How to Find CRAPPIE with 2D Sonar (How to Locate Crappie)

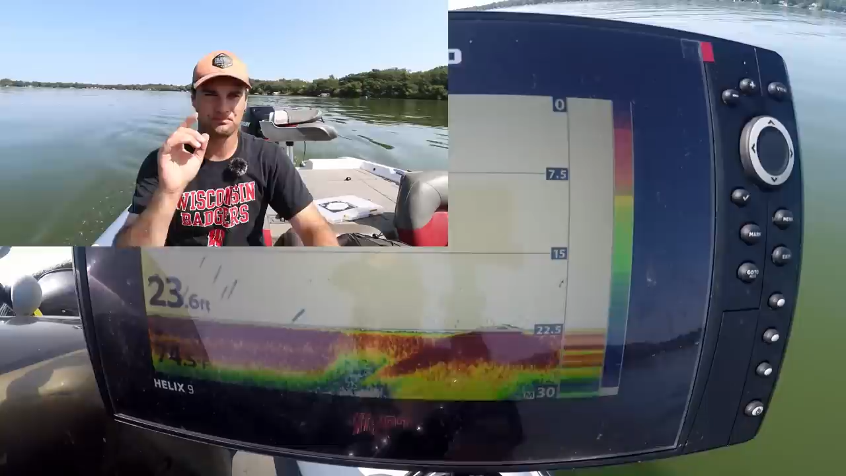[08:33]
On screen: depth 23.6 ft
Croppy are not going to look like that. So that's chart speed. Now, before I go make a run to some brush piles and show you what actually croppy look like, I want to talk about the math behind what the 2D sonar is.
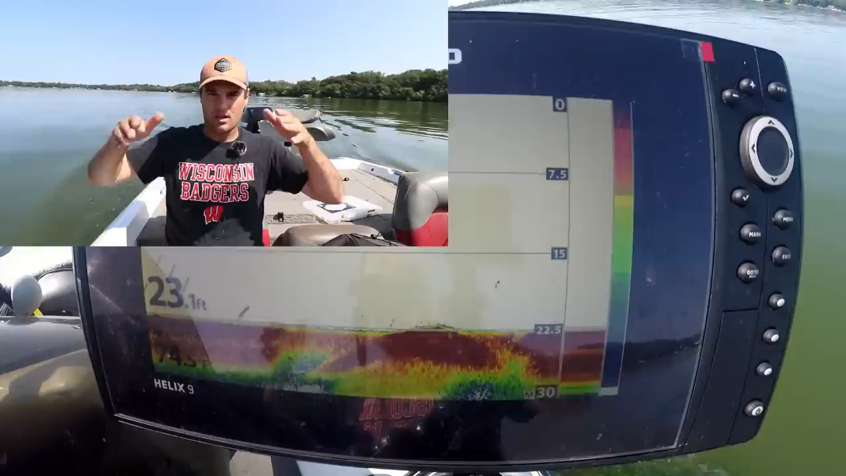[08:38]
On screen: depth 23.1 ft
So there's a transducer on the back of the boat and it shoots down at an angle to form a cone, right? Now the cone degree varies depending on what sonar unit you have, anything from eight degree to 20 degree cones. And obviously eight degree cones are narrower, okay? Smaller surface area on the lake bottom. 20 degree cones are wider. You can see more surface area.
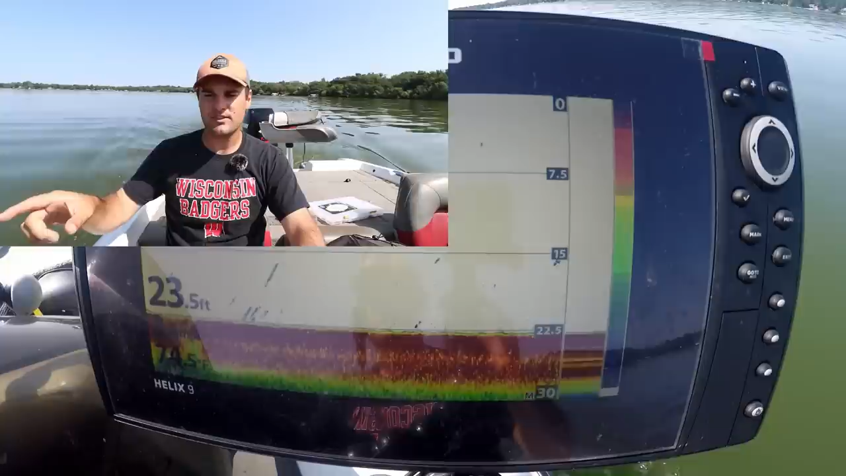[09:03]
On screen: depth 23.5 ft
I believe this is a 19 degree. I can check, but basically the math behind it is most, most sonar units are somewhere between 18 to 21 degree.
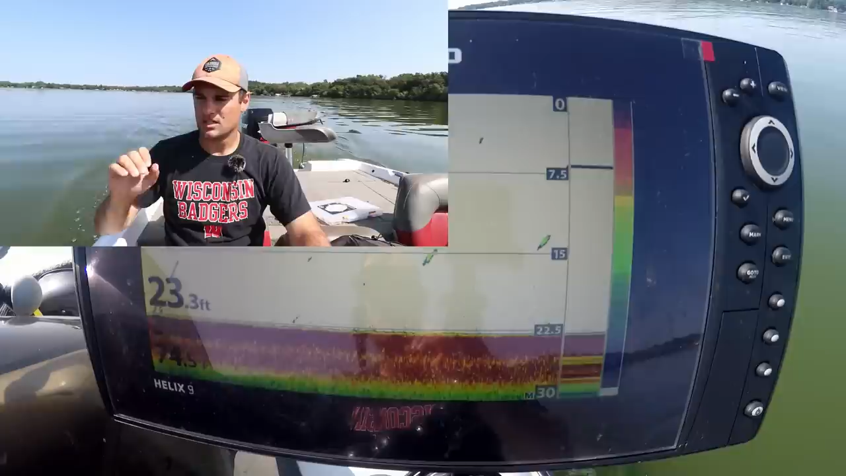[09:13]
On screen: depth 23.3 ft
The math behind it is one third the total depth. That is the surface area of the lake bottom that you're covering.
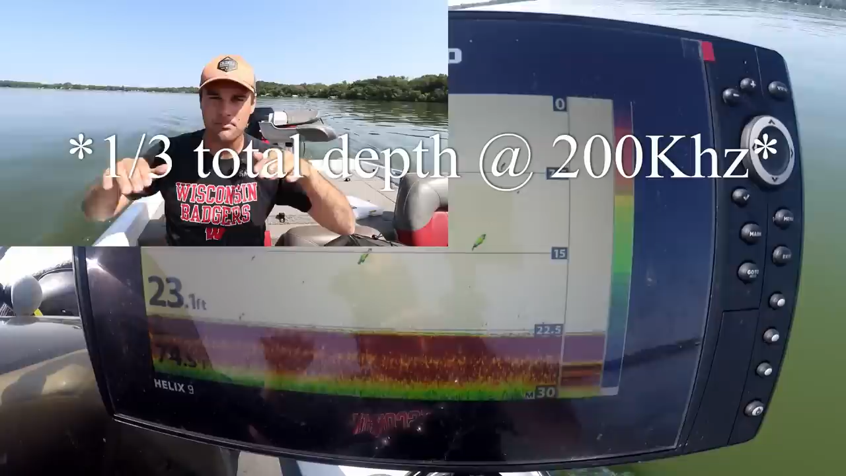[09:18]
On screen: depth 23.1 ft
So I'm at 23 feet.
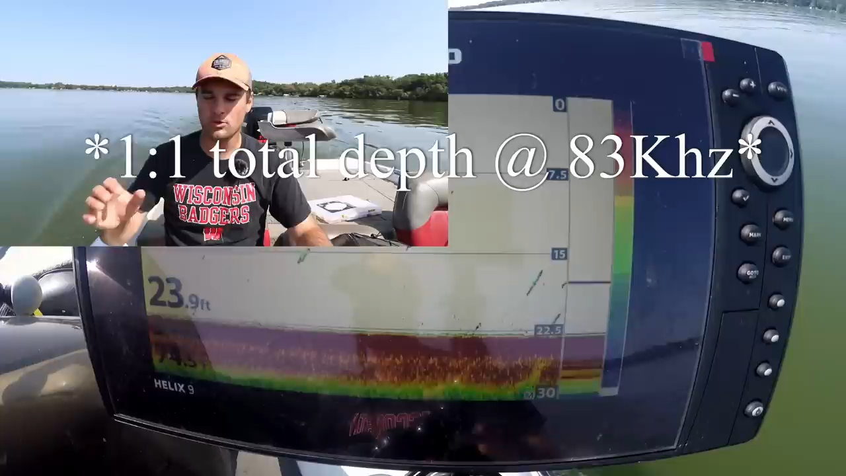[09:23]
On screen: depth 23.9 ft
Roughly I'm covering seven feet of water spread across my boat here. Seven feet of water. So if I don't have down imaging or side imaging and I can't see left and right of me,
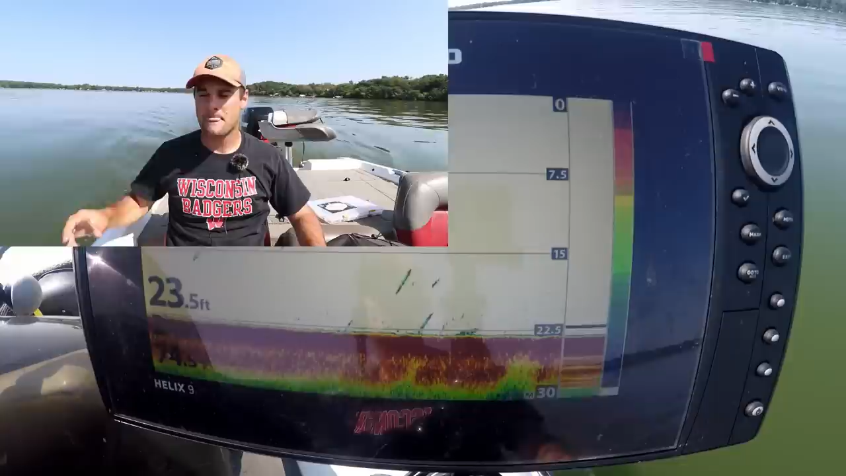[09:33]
On screen: depth 23.5 ft
seven feet of water is what I have to move over to see the next kind of section of water. So if I'm trolling a shoreline, like I kind of am right now, I'm only covering seven feet of water, which means when I make my turn, I have to eyeball it. So that seven feet of water, I'm only seven feet of water over, or it'd be three and a half feet of water over outside of my boat.
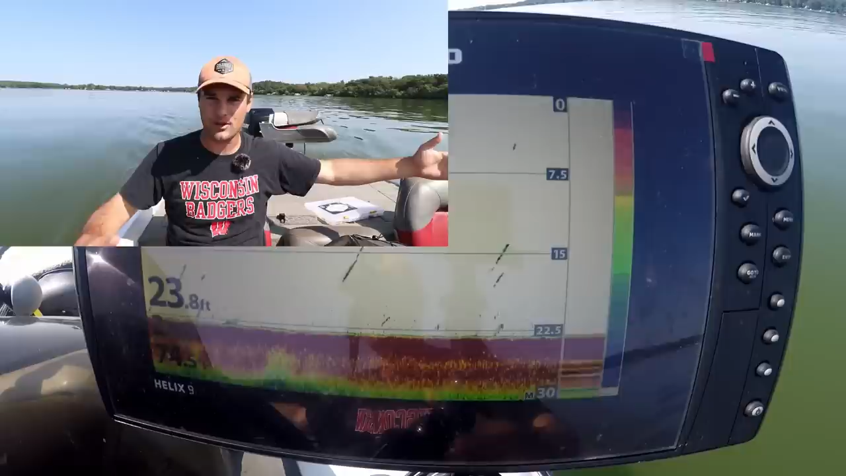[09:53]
On screen: depth 23.8 ft
Okay. It's a fairly narrow, narrow cone. You're not covering a whole lot of water. And that's, that's in diameter, by the way, that's seven feet in diameter.
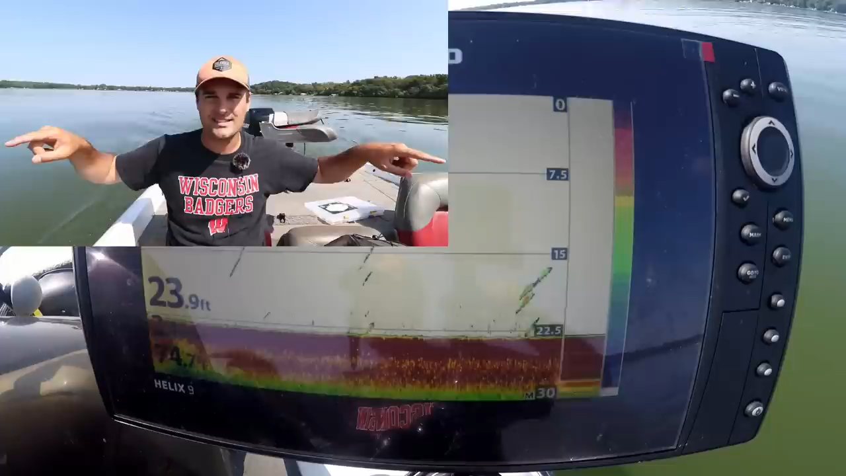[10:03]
On screen: depth 23.9 ft
Okay. We're going to go run over some brush piles. I want to show you what they actually look like on the sonar.
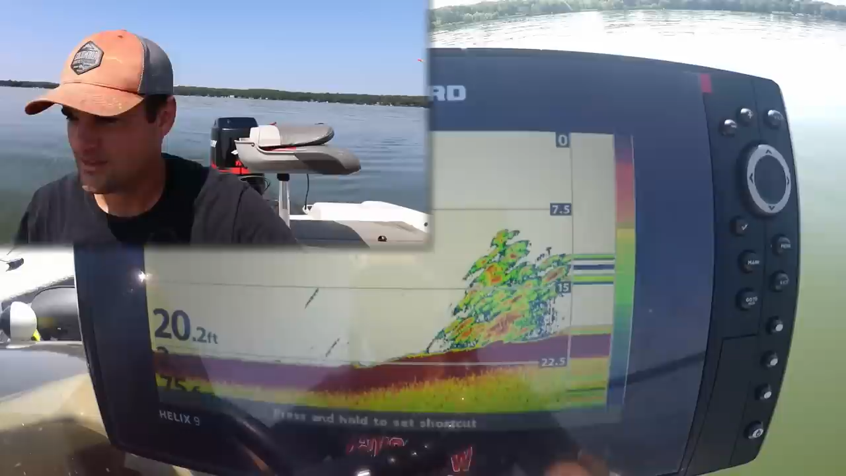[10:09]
On screen: depth 20.2 ft
Okay. So this is actually what a big school of crappie look like right here. Now, if you notice there, this is the brush pile coming up. It's a solid red color. That's the brush pile. So if you notice these crappie are not
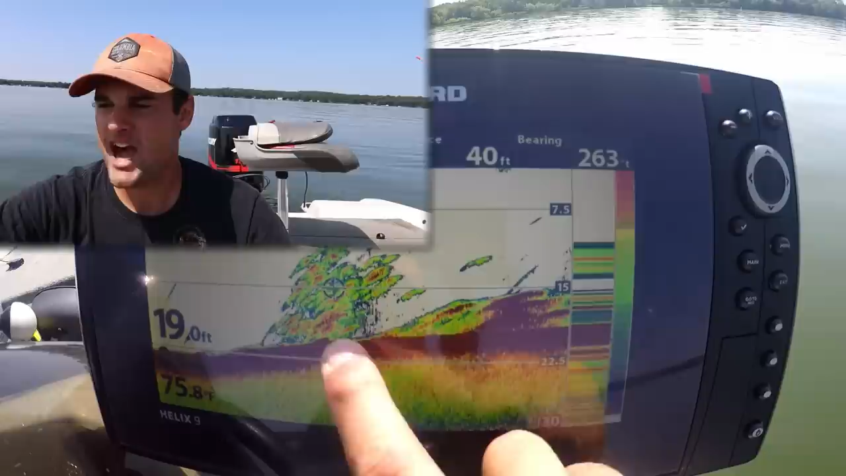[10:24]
On screen: depth 19.0 ft
quite perfect arcs and I'm only going half a mile an hour, which is why they look elongated. But this is a, this is a solid school crappie. I don't know if they're very big. I mean, looking on my sonar from what I'm used to, oops, let's, let's hear. There we go. From what I'm used to, these are probably nine, 10 inch fish, maybe a little bit bigger. But those are what crappie look like on the sonar. You see the green outline and then the orange, and there's some deeper red in there. The deeper red means it's a larger fish.
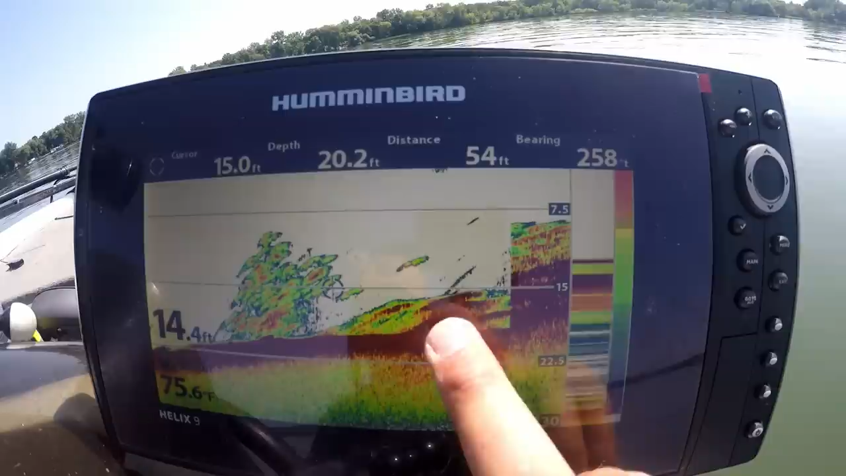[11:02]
There's a larger surface area that this graph is reading. The brush pile right here is, as you can tell, it's reading the wood. It's dark red. That's the kind of, uh, that's kind of what you want to see as far as brush piles. If you see fish that have that deep, dark red, those are larger fish.
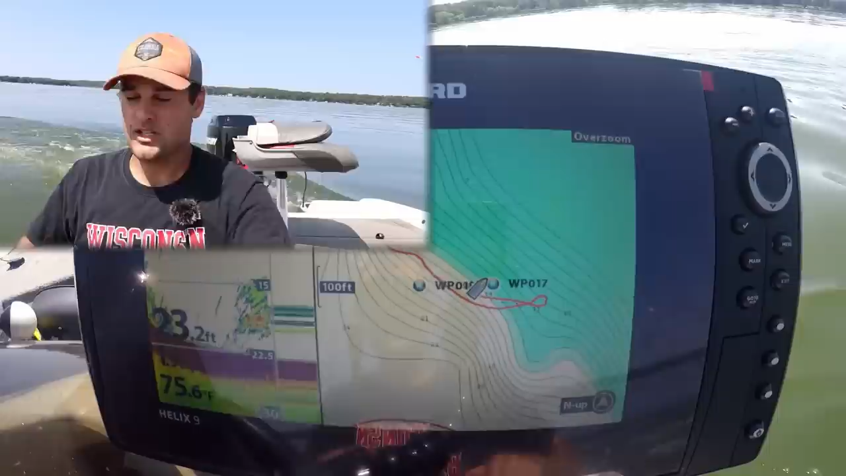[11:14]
On screen: depth 23.2 ft, water 75.6°F
So late July right now, these crappie are actually suspended off, suspended off these.
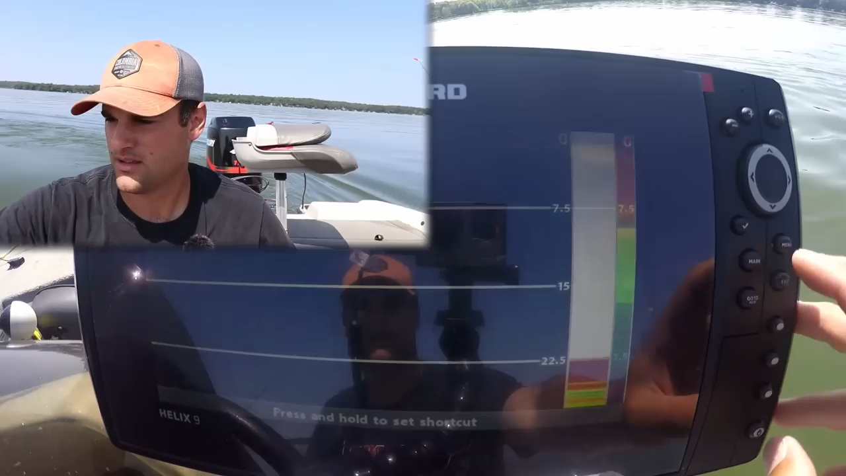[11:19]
So here's the brush pile right on the break. I'm going to, I'm going to turn that off. So here's the brush pile right on the break. And there's, there's smaller crappie suspended up off the top of that brush pile. Look, this looks like a big ball of shad or some bait fish in there. But this is, uh, I don't know if these are larger crop and these are probably smaller crappie than the first section of crappie we went over. But this is what crappie look like.
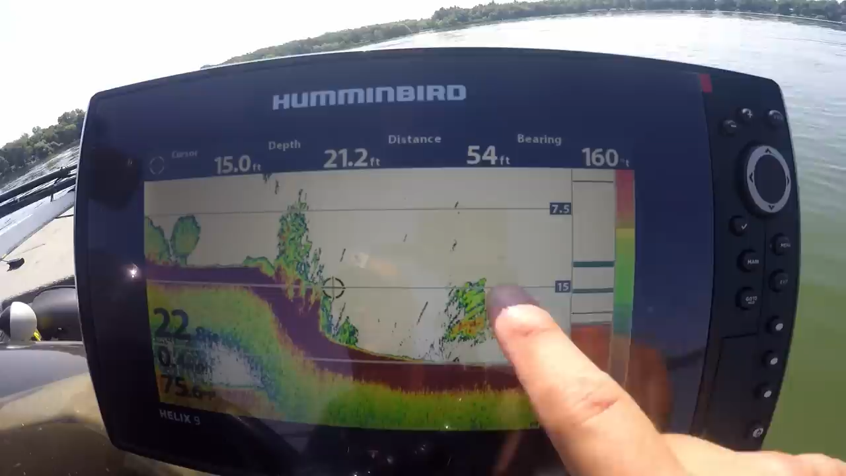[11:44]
They'll get, they're going to be stacked up and down vertically and they'll spread out a little bit. So yeah, they're not quite arcs. Okay. When you see the simulators in the stores and you see the big arcs, it's not what crappie look like. It's not what a lot of fish look like. Those are big stripers and, and very carp and just very large fish. That's what those, those large fish look like on, uh, on sonar units. Most of the time I got bass busting at the top. I got a fluke tied on too. I might be throwing for bass in a second.
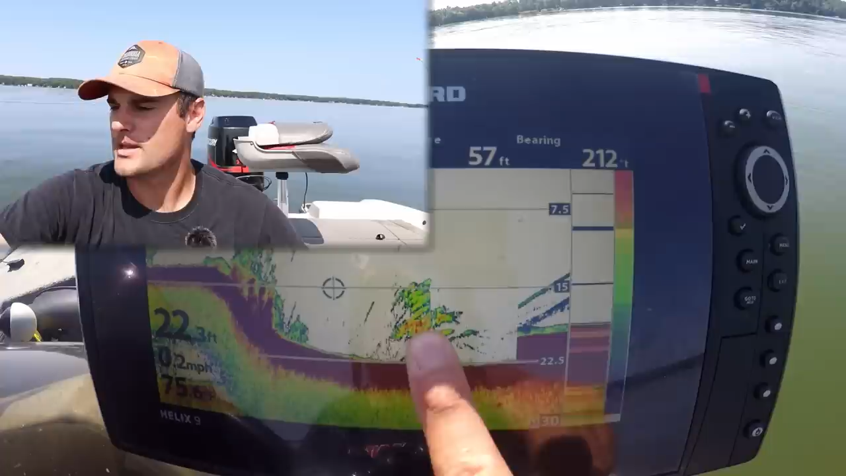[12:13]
On screen: depth 22.3 ft
Um, but this is what crappie look like. They're going to be stacked up and down vertically. Um, they're just going to be little, little blobs. Okay. There's the bigger crappie are going to be a little more elongated. Now, unless you zoom in, let's, if I were able to zoom into, let's say 12 feet to 20 feet, then these crappie would look a lot larger on this screen because it's only having to cover, you know, what is that? 12 to 28 feet of surf of water depth means there's more pixels designated to a greater surface area, to a smaller surface area.